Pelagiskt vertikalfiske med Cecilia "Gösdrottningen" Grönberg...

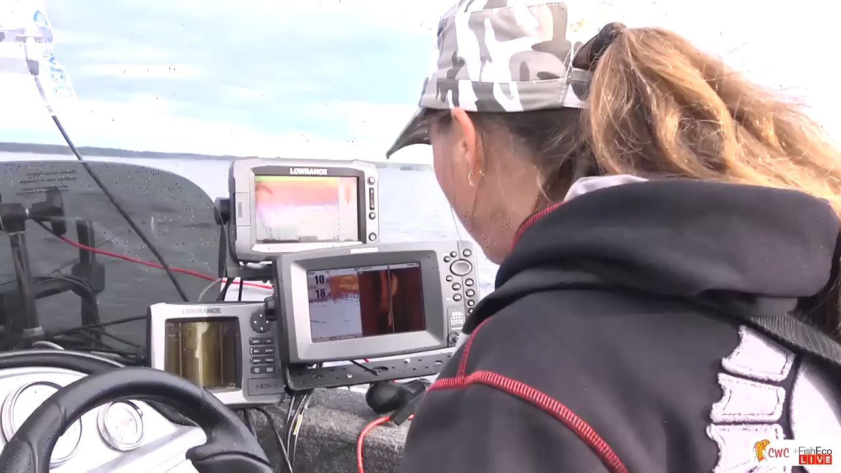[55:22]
Har vi lite svetslågor. Det var väldigt mycket störningar. Skiter började komma. Men här står ju någonting. Men det värsta är att jag skulle kunna tänka mig att de står högt. Ja, där står det för högt upp. Mm. På 3,5 meter och sånt. Ja, och det är väldigt svårt att se. Ja, det där var en marig. Ja. Men han steg, va? Jag jäklar! Jag tror du får flytta det där spöet där. Var det på, eller?
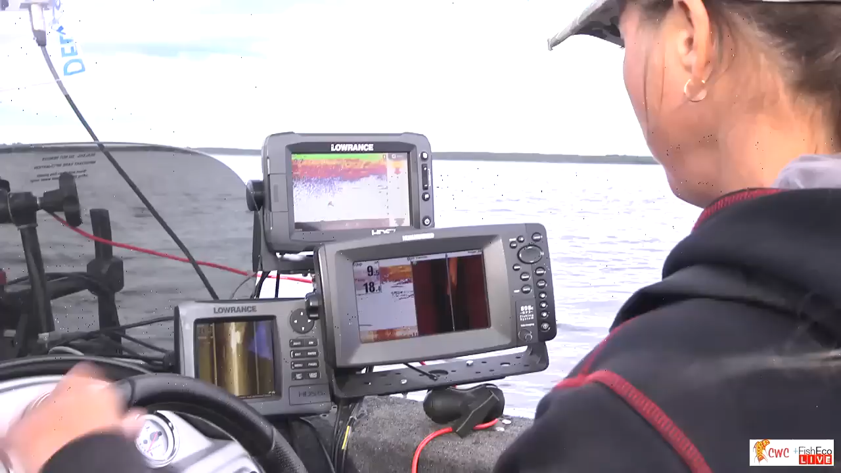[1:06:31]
Ja. Och har man en kärdjig, då blir det ju, det tar ju så mycket längre tid. Mm. Och jag tycker sen tycker jag att finessjiggarna funkar bättre. Ja, nu har vi en fisk här. Ja, men det där är så liten, så att vi behöver inte, det är bara små fiskar. Ja. Och så liten, så det var säkert inte ens seriös.
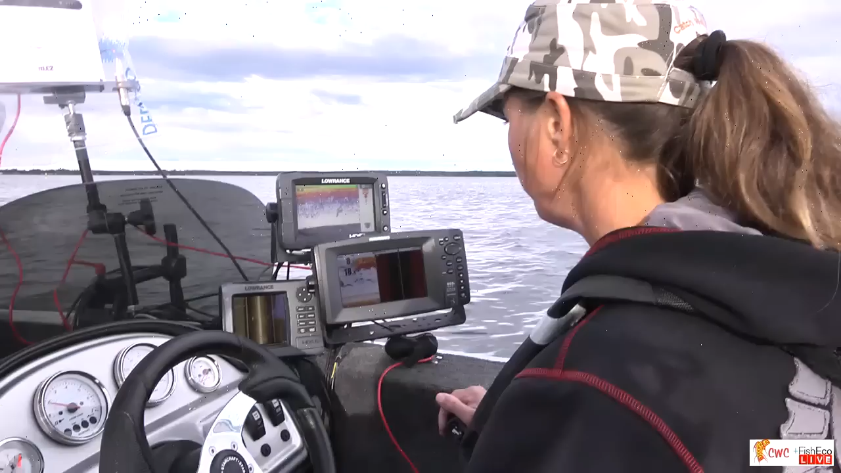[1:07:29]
Ja, precis. Och sen just i och med att jag kör den där stilen, liksom att jag släpper lite förväg och sådär, då vill jag gärna ha lite mer tyngd, för,
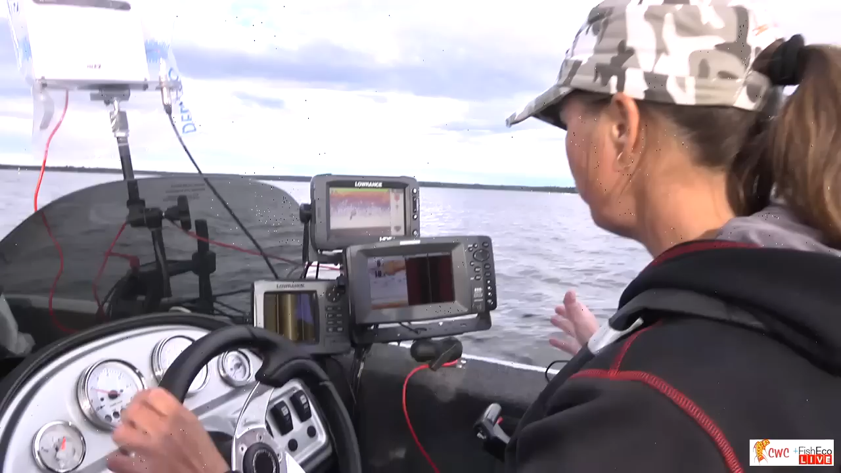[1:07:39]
så att jag har den i, annars så ser jag ju inte jiggen om jag liksom driver.
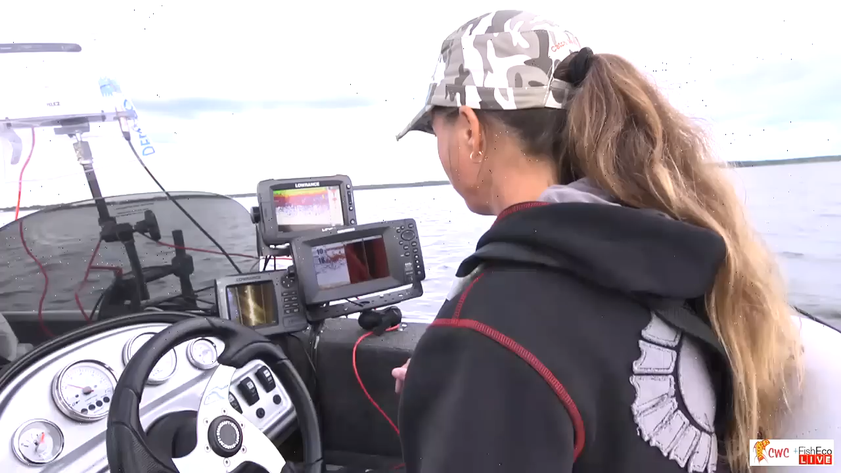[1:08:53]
Speciellt när man verkligen är på, eller ja, på hugget då. Nej, det är nästan så jag saknar det själv. Nu blir jag nästan sugen på att meta lite. Här har vi en fisk. Ja, det är en liten fisk. Ja, men den kanske är en börjar hugg... börjar bli kanske desperat en... för det. Kanske en huggvillig fisk. Ja. Händer det någon gång att, för det har faktiskt hänt, titta där.
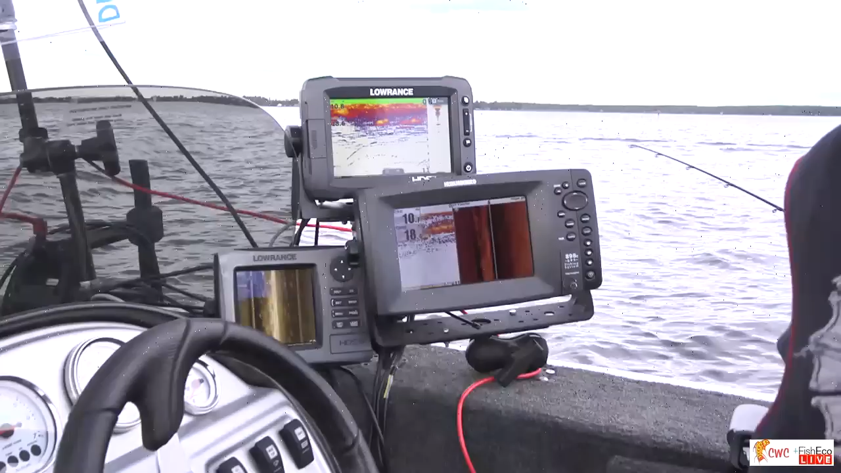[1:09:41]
Nu backar vi upp på den rackaren igen, va? Ja. Den står lite åt sidan.
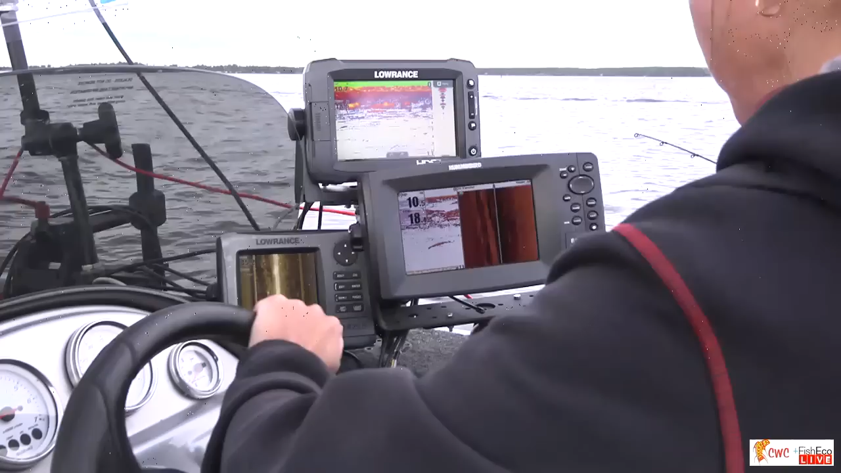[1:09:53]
Det börjar ju bli så mycket störning så det är svårt att se. Ja.
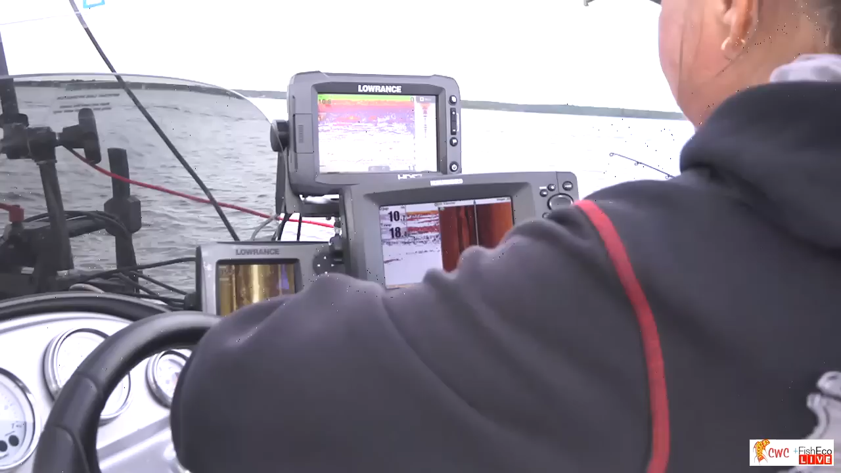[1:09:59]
Den står till vänster. Kom sig. Ja. Ja, men 17 på att de simmar alltså. Det... Mm. Jo, men det gör de säkert.
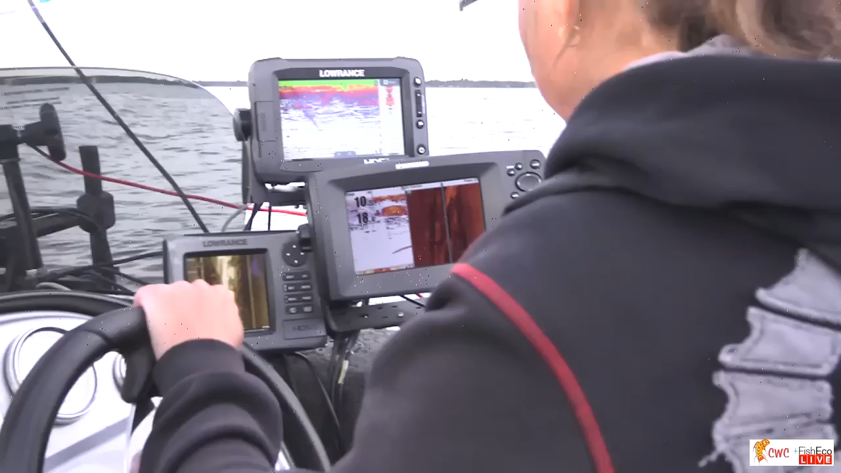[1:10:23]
Där har vi någon. Ja, där. Då börjar han.
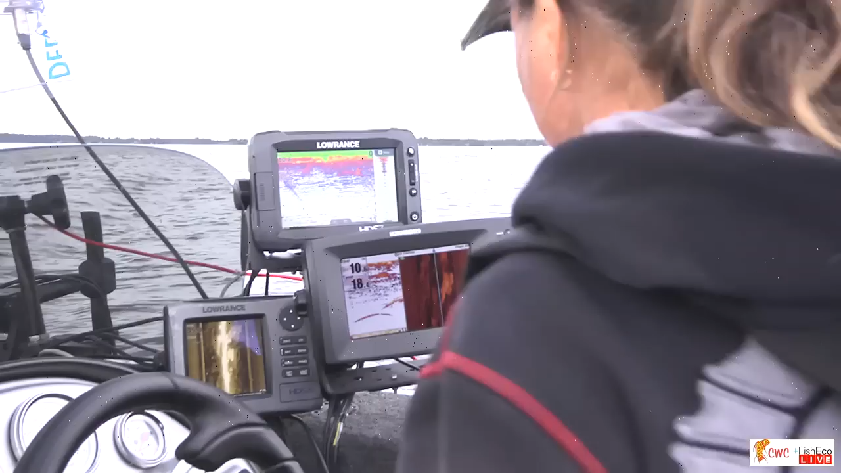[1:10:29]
Mm. Oj, titta, där är lite bättre, va? Mm. Nu så. Vi ska se. Jag ska nu får vi hålla tummarna. Fast den där står still nu då. Mm. Ja, det gör han inte. Nej. Han simmar. Den simmar. Ja, vi försöker igen. Oh, han gick framåt, va? Ja, det simmar och vänster och framåt.
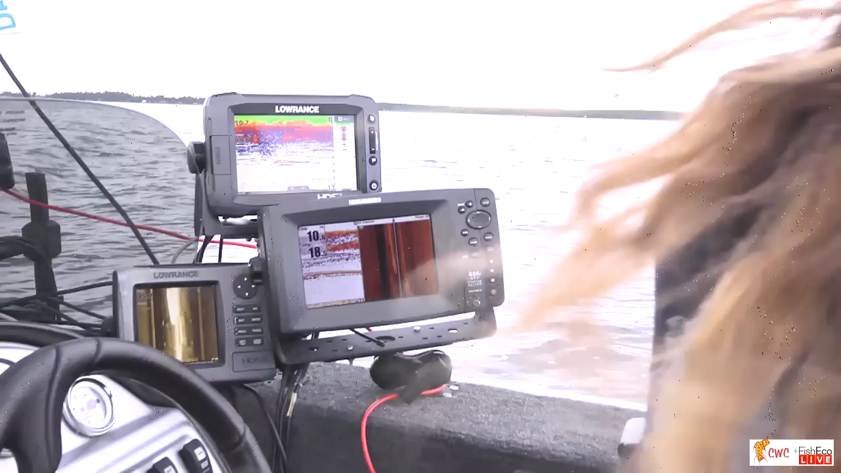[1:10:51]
Framåt och vänster.
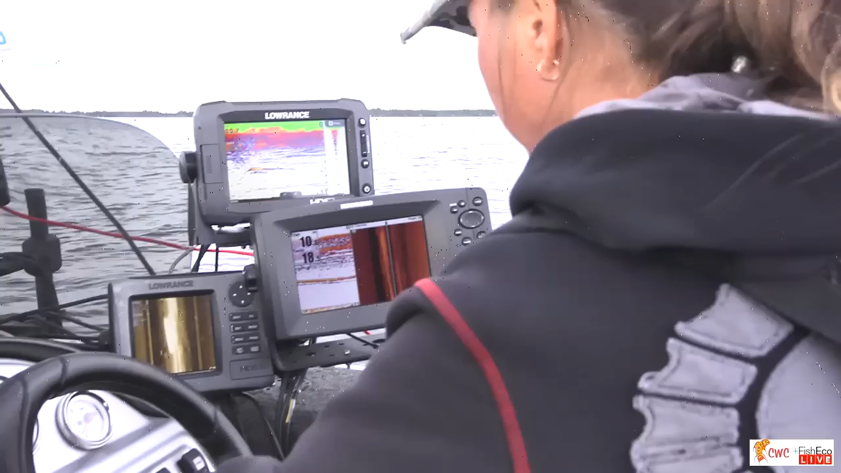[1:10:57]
Och då tolkar du ditt SI-lod? Att han är på vänster sida? Ja. Ja.
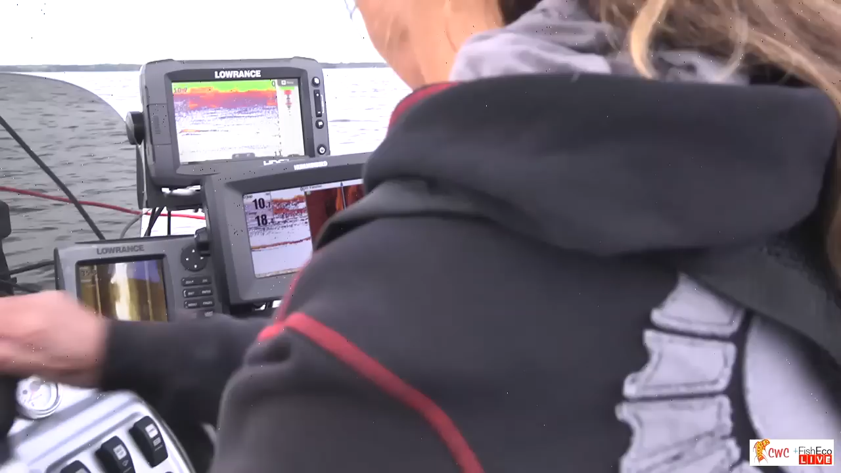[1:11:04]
Det där är han igen. Ja, där är han. Men jag ser ju, i och med att du ser att den fladdrar så här, ja, ekot. Det är ett tydligt tecken på att han simmar. Ja. Stå still. Åh, oh, nu är det klockrent här. Jajamän. Nu ska vi se. Ohohoho. Kom igen.